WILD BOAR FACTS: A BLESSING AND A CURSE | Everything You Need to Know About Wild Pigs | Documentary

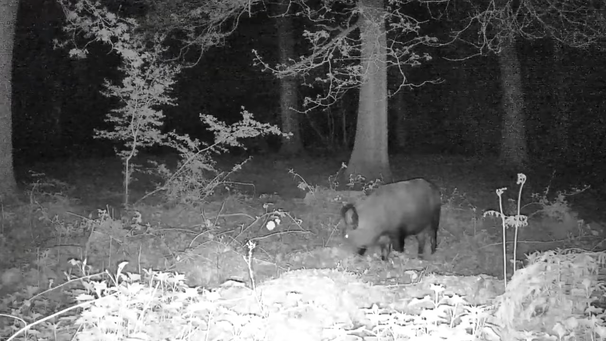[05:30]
which might seem destructive, but has the effect of aerating the soil,
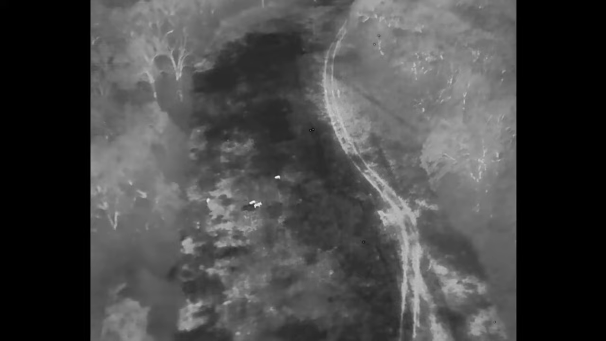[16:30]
Through aerial reconnaissance, areas once shrouded by inaccessibility are revealed, allowing for a comprehensive assessment of wild boar populations and the damages they inflict upon both natural and cultivated lands.
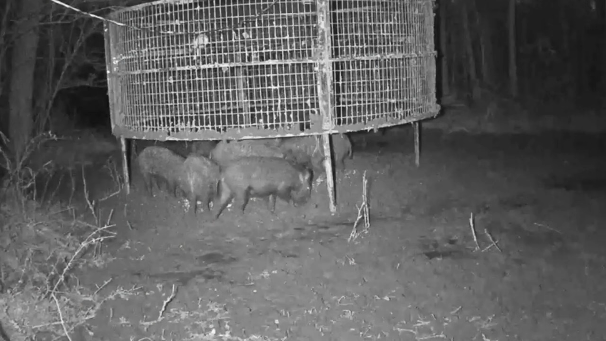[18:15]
Notifications are sent in real time, enabling a swift response.
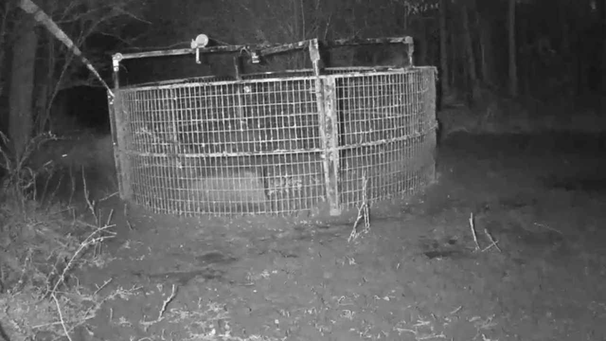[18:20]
This not only ensures the well-being of the captured animals by minimizing their time in confinement,
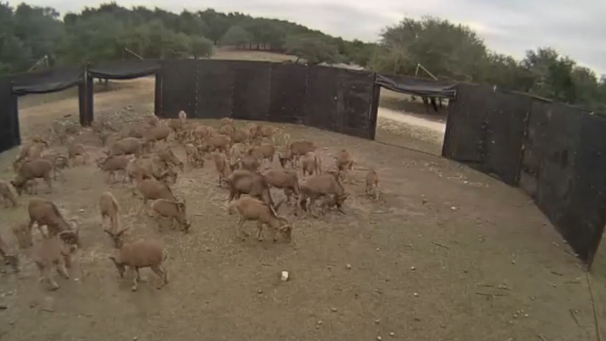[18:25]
but also enhances the overall efficacy of the trapping process. Among the vanguard of wildlife management tools, certain brands have distinguished themselves through innovation and efficacy in addressing the challenge of wild boar management.
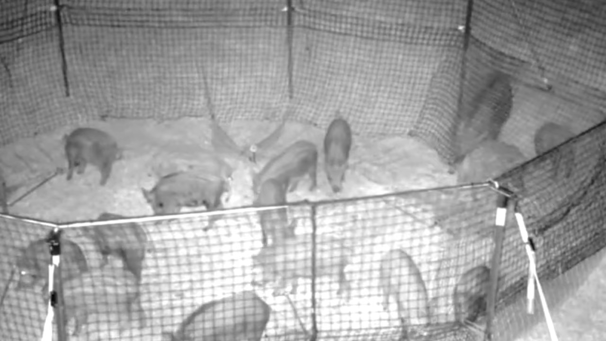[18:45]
Pig-brig trap systems stand out for their remarkable blend of portability and efficiency. Designed with the modern land manager in mind,
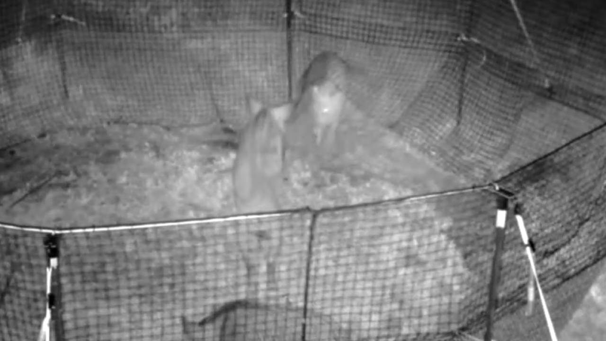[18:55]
these systems boast an ingenious multi-catch capability, allowing for the humane capture of multiple wild boars simultaneously.
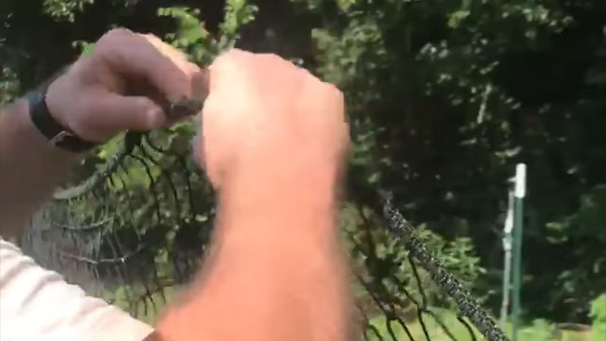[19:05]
Their ease of transport ensures that even the most remote or challenging terrains can be managed effectively.
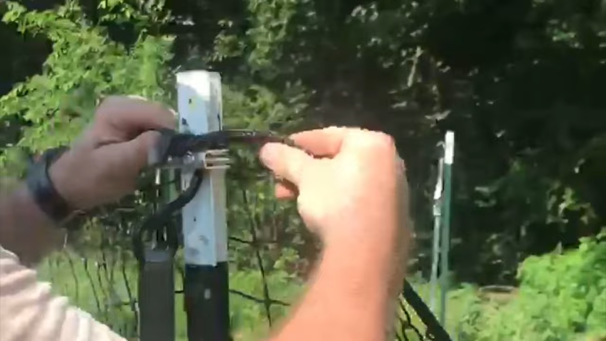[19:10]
In the realm of surveillance and precision trapping,
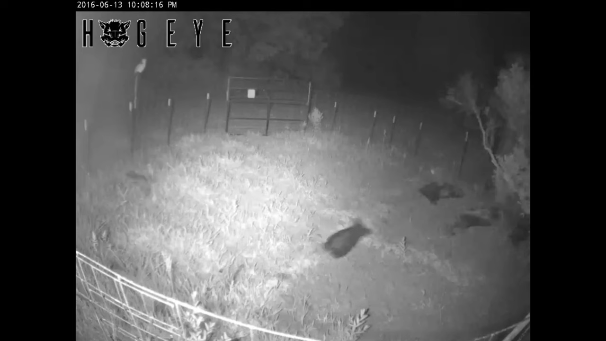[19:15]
the Hog-Eye camera system emerges as a technological marvel.
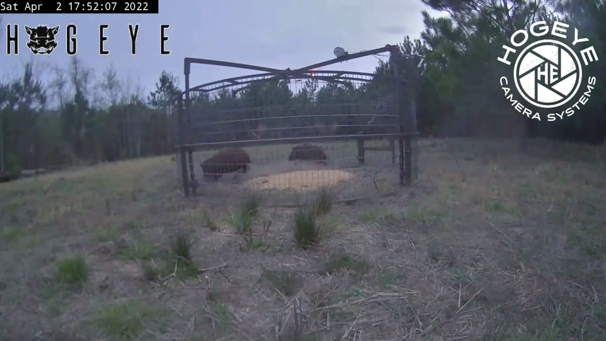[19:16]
This system pairs a robust corral trap with an advanced camera setup, enabling meticulous monitoring of wild boar movements.
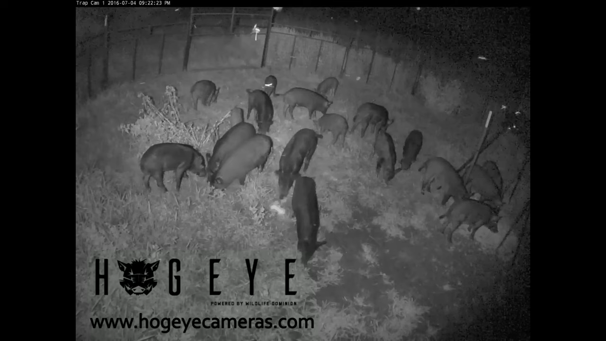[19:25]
The inclusion of night vision technology
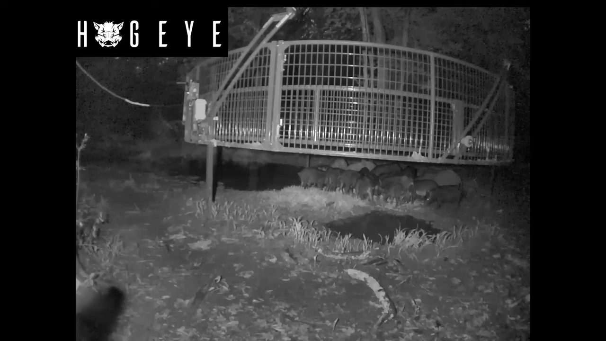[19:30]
ensures that the nocturnal activities of these elusive creatures are captured,
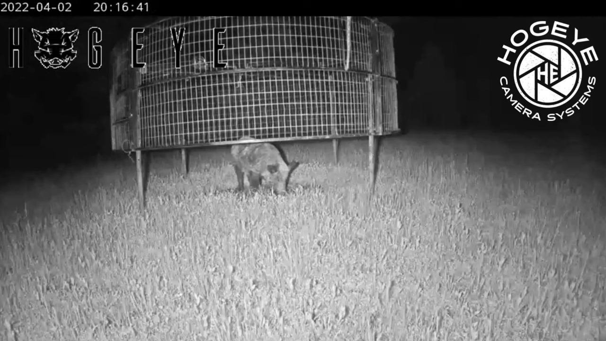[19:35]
guaranteeing successful captures even under the cloak of darkness.